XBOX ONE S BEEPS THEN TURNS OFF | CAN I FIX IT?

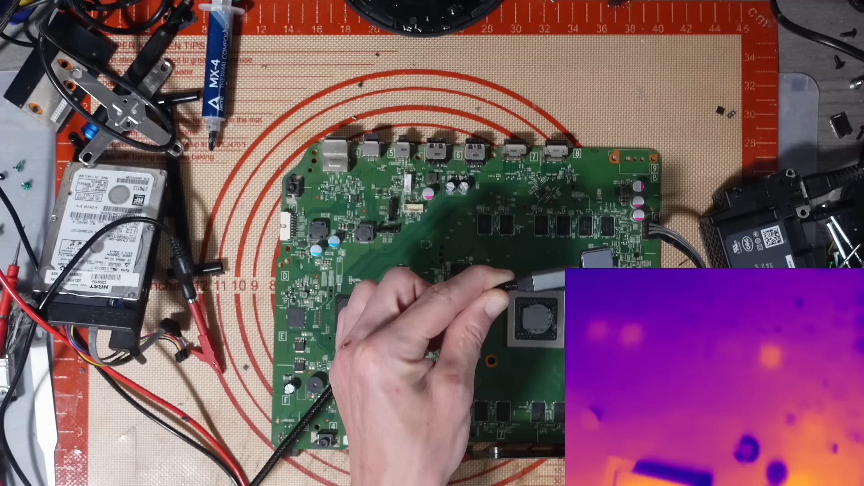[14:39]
Two of them are not turning on. Three of them. Try and look. Is it that one that's gone? One of them two?